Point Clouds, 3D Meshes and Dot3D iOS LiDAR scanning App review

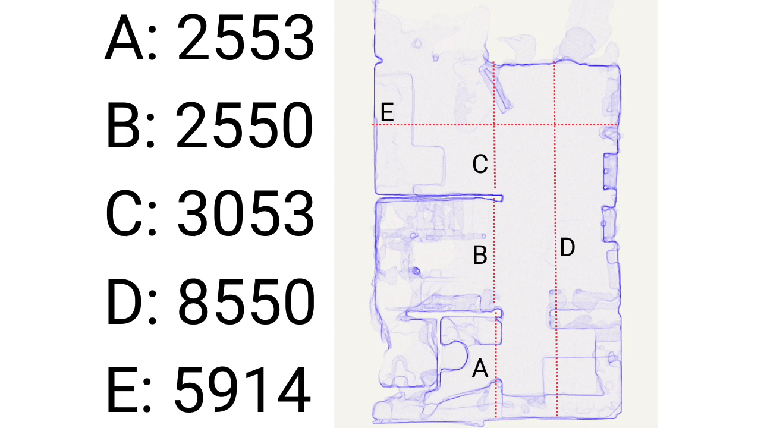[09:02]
And now I'm moving on to compare these measurements with the results from my scanning.
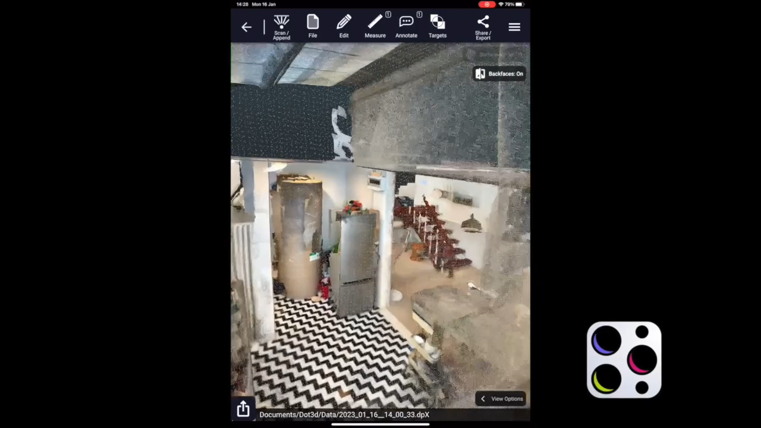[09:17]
in what you can do with the output file when you're done scanning.
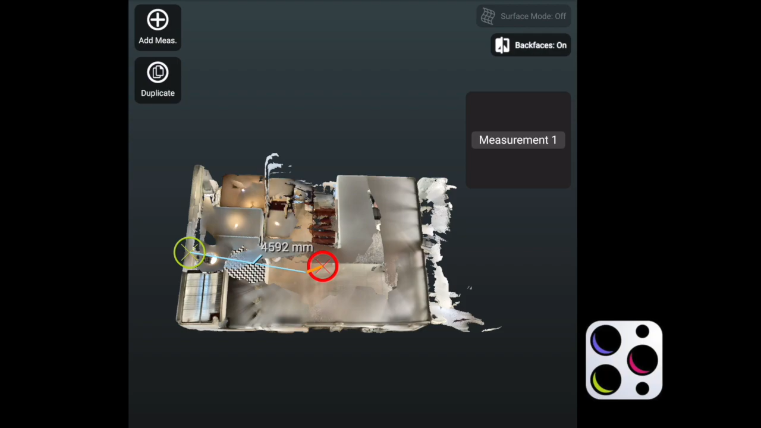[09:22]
I could only add one measurement which I then had to move around to check the point cloud accuracy.
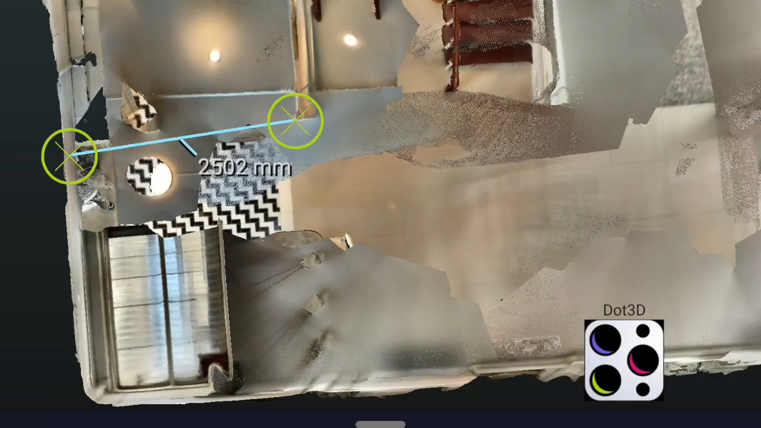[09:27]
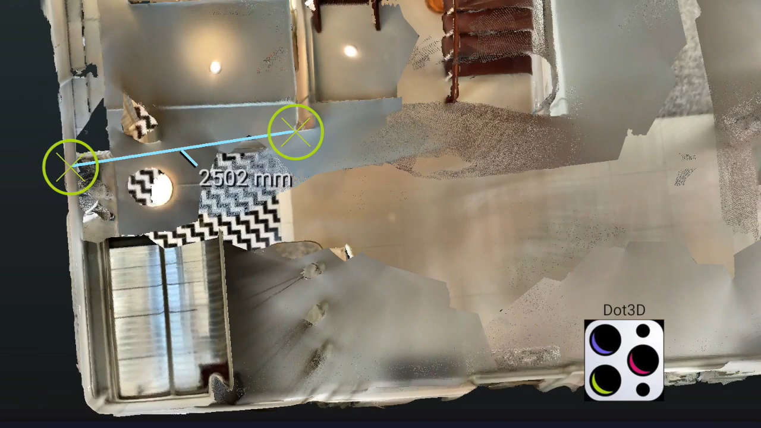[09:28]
At the moment there is no exporting in
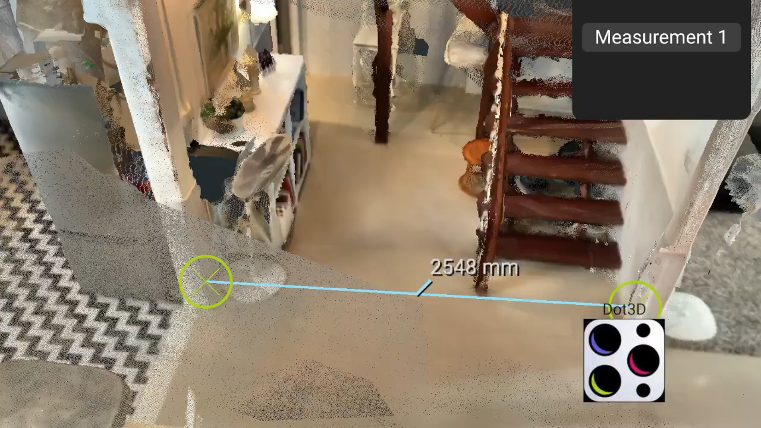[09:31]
the free version but it looks like a web sharing feature will be included soon.
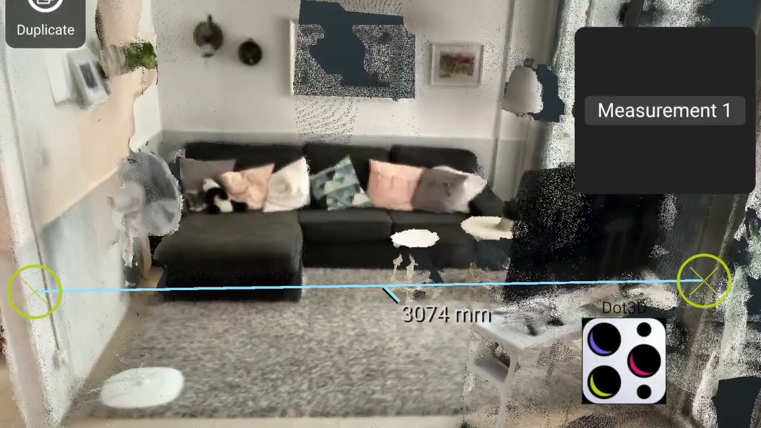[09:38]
Overall I'm very impressed with both the
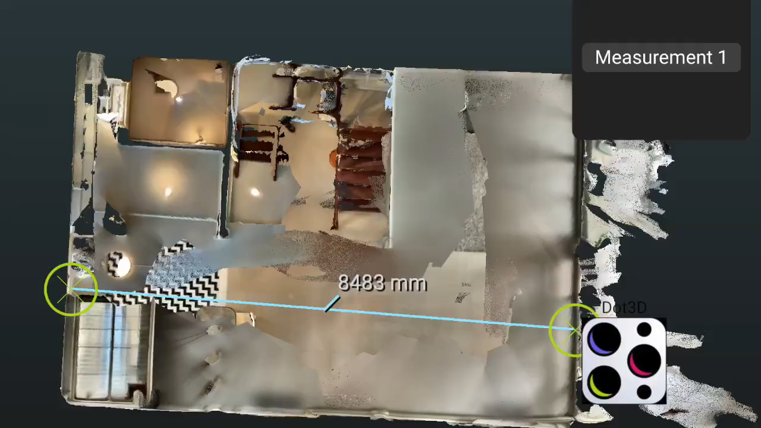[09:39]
accuracy and the visual quality of the point cloud seen here in the Dot3D app.
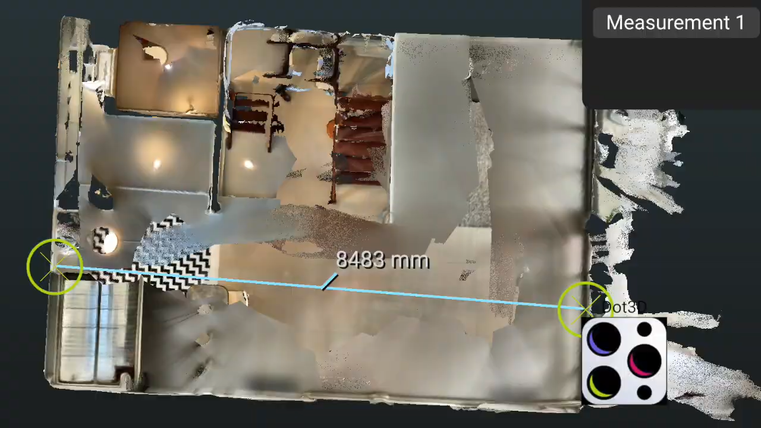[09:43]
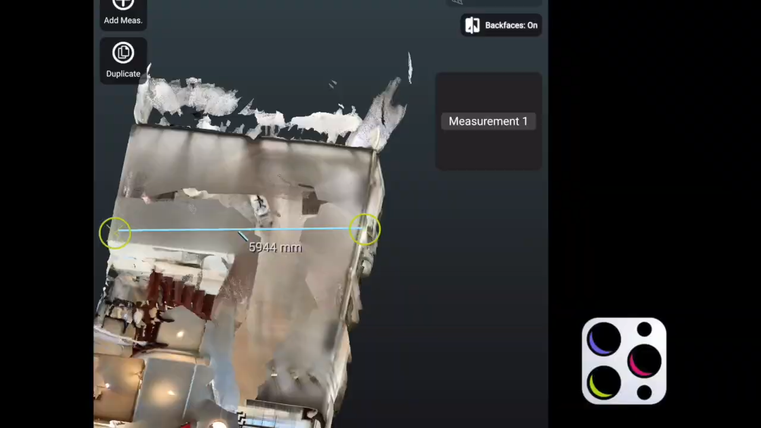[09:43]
Moving on to Sitescape.
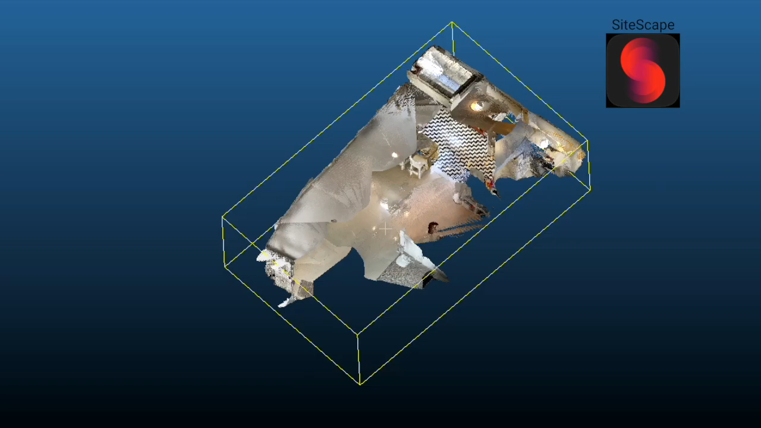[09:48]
The three sections that I captured individually automatically line up when I import them to cloud compare.
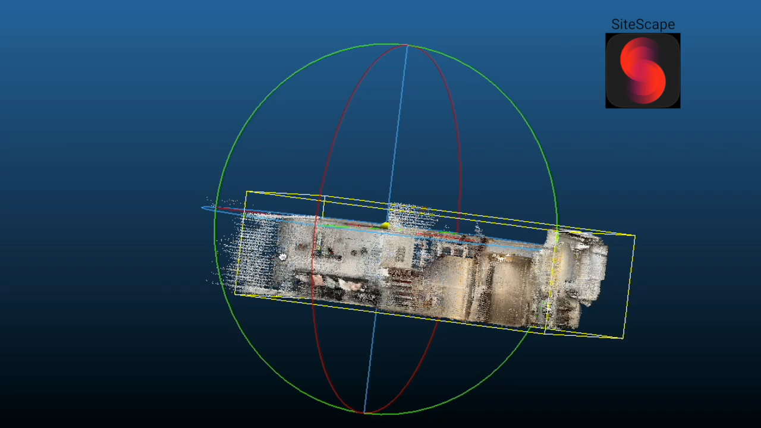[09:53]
The only thing I had to do was to merge them together and then I cut the top
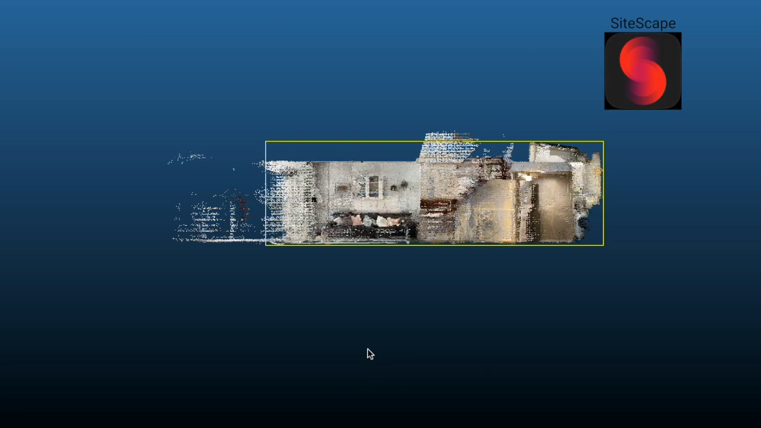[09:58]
off so I could proceed to measure from point to point.
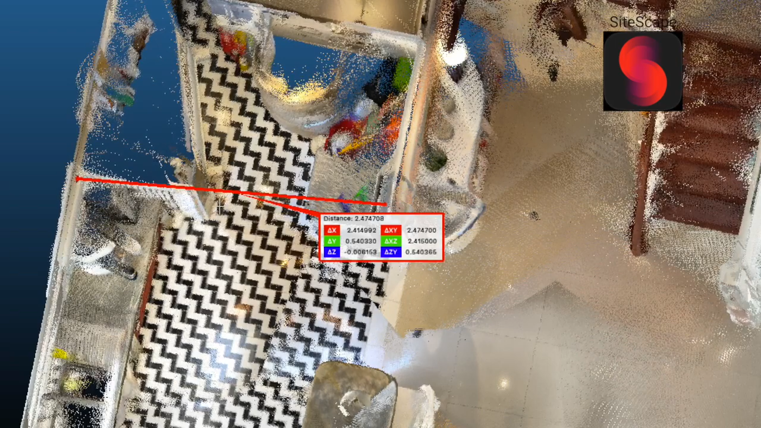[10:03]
The results can be seen here.
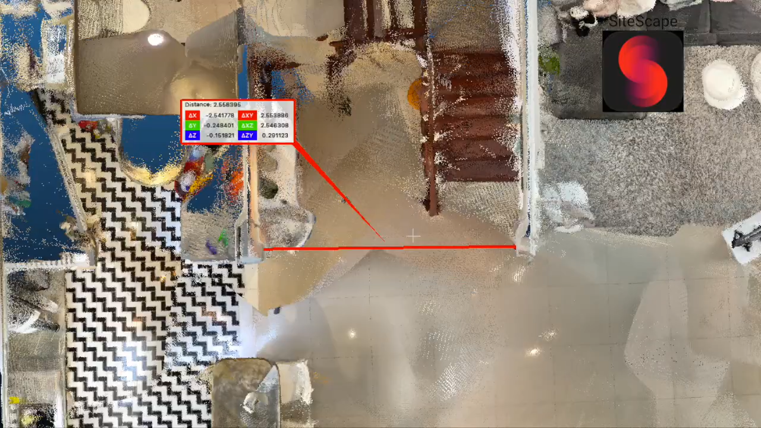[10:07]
Unfortunately I had some issues with drift while scanning with Sitescape.
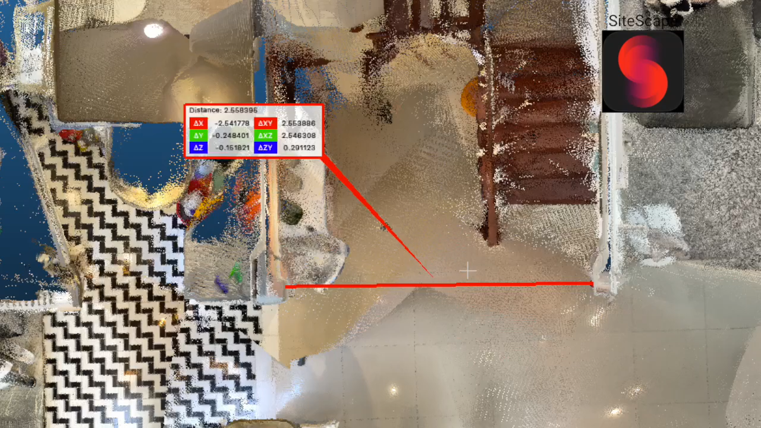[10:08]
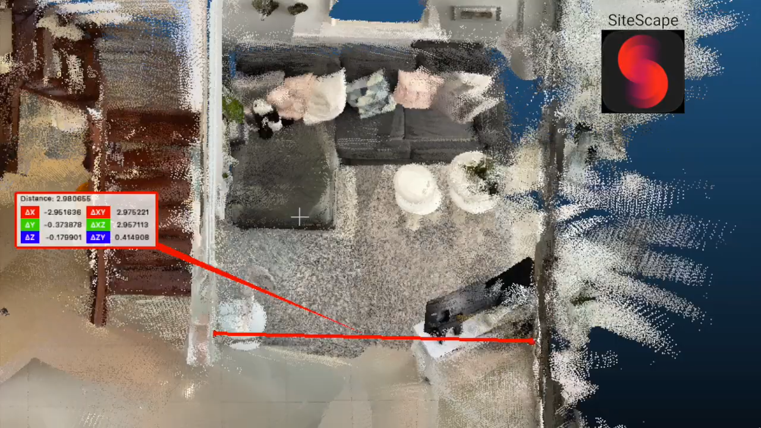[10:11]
Drift is a fairly common issue with SLAM devices.